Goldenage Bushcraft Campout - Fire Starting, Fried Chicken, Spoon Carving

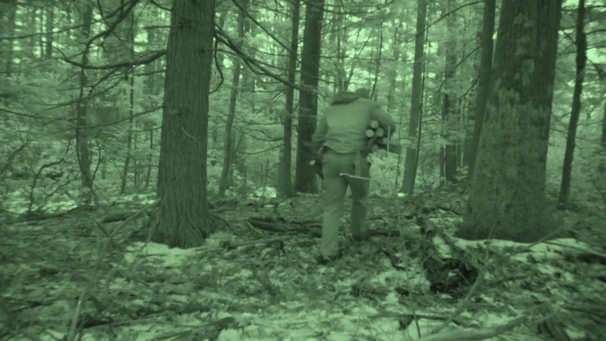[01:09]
Right on, right on. Lots of knots. This is not going to want to split well, but we'll give it a couple whacks.
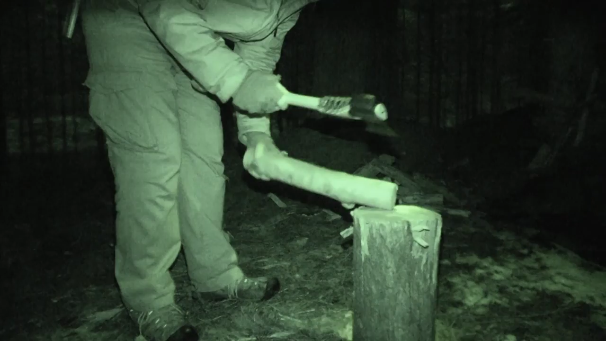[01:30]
Maybe I can split around it. I'll go this way.
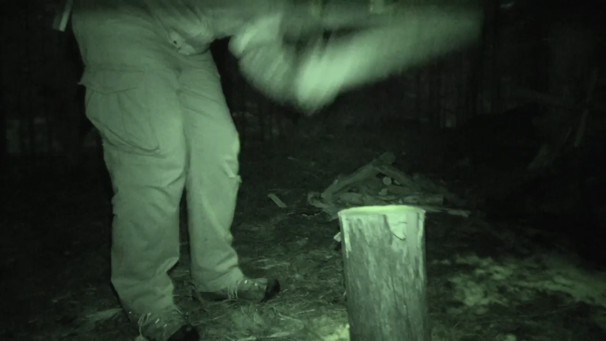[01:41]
Go through this one.
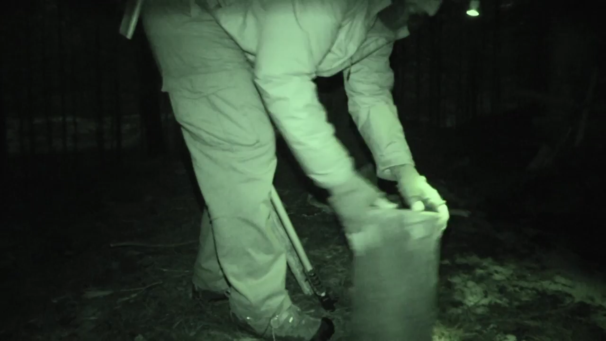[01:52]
Why do I pull it apart like that instead of using my axe again? Because it doesn't dull my edge, because I didn't use it, right? Boom, look at that, I got a quarter out of it, sweet. And another one.
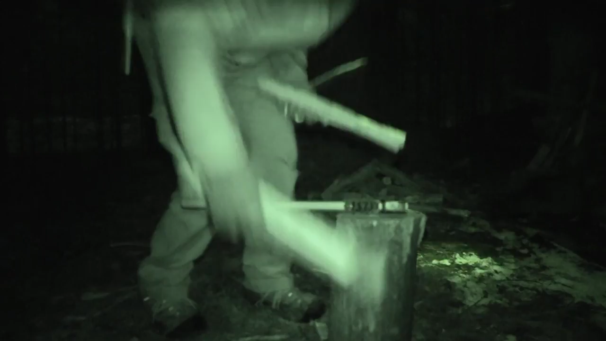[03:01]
Good wood, and the wood is good. Grab some pine then to build a base with. Yep.
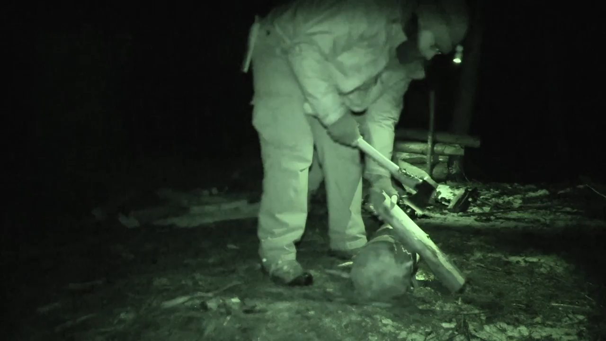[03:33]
Oh, some good charred wood in here too. A little wet, but charred carbonized.
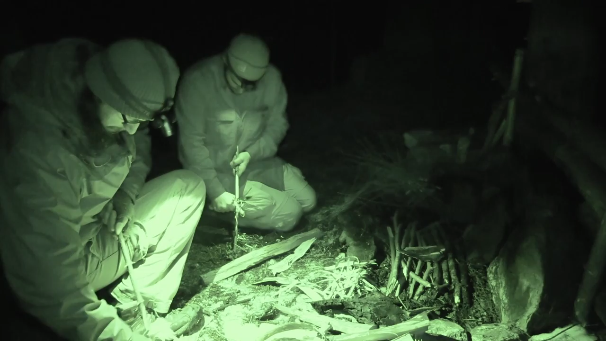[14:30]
Not a big deal. Let's break that off. There's one.
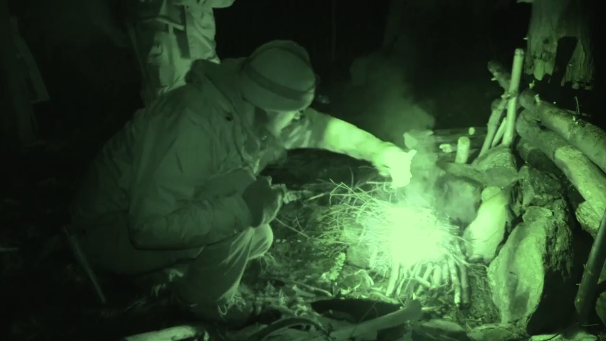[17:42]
That on top. Pretend like this birch bark is kindling. And away we go.